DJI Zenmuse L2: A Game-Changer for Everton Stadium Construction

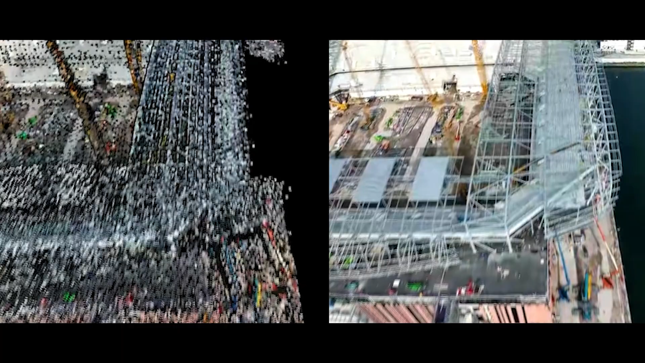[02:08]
The L2 has increased the efficiency gathering more accurate information and been able to process it faster through DJI Terra.